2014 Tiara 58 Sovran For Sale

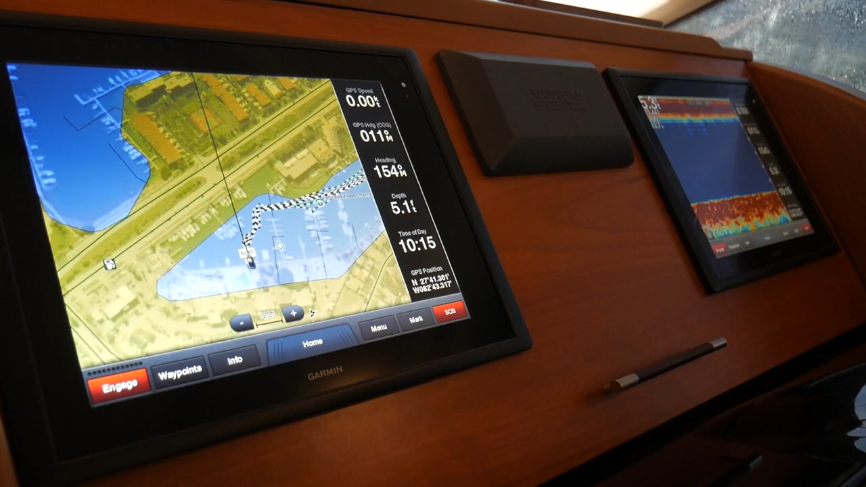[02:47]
The 5800 is equipped with a Garmin glass cockpit as well as your navigation system.
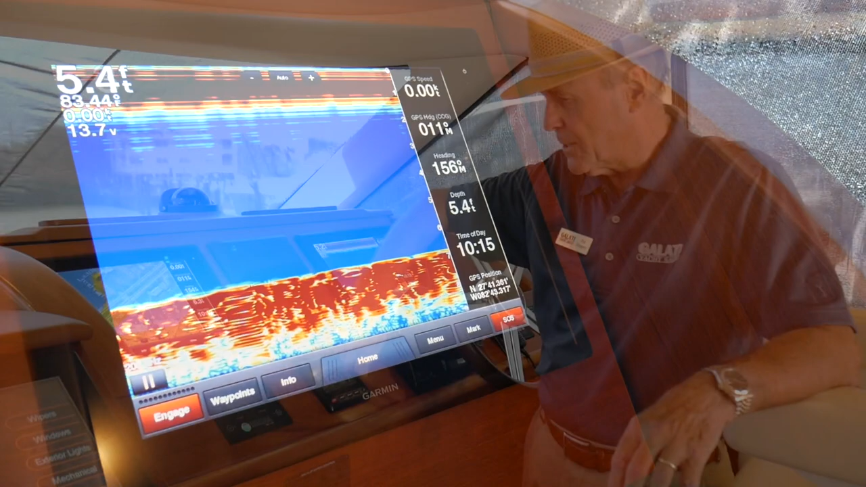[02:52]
On screen: depth 5.4 ft
We have a tilt wheel. We have a touch pad for controlling all the systems on the boat.